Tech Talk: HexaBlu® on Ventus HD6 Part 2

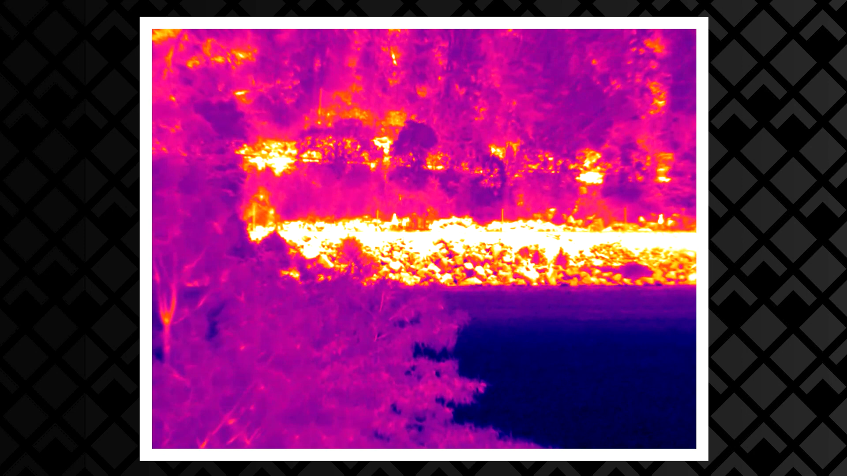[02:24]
it gets down to 0.6 degrees across the HD horizontal field of view.
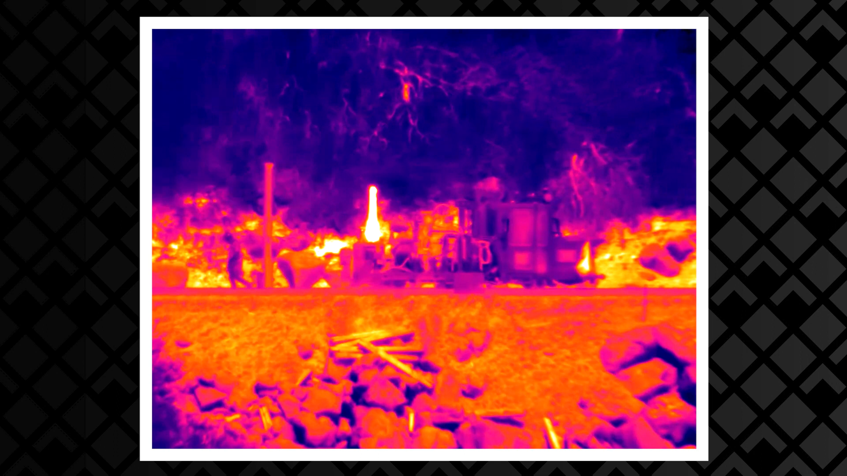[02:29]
0.6 degrees translates
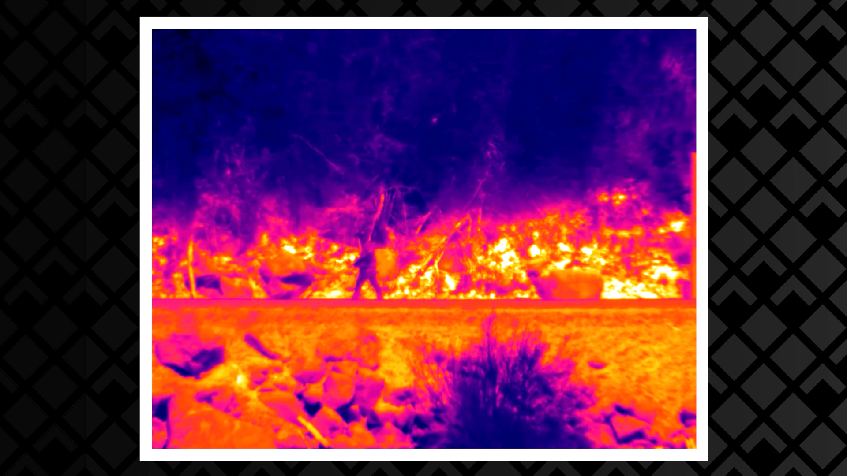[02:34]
into 8.3 micro radian IFOV, that's the field of view of a single pixel.
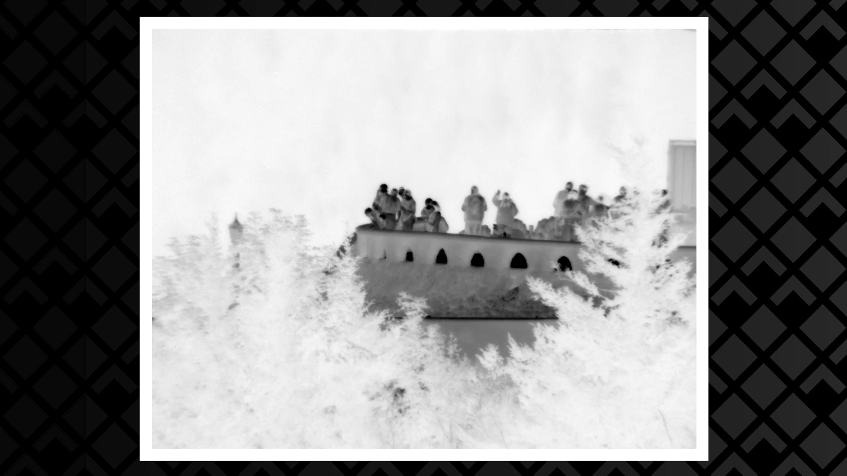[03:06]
Remember the Ventus HD 6 is based upon 6 micron HD pixels.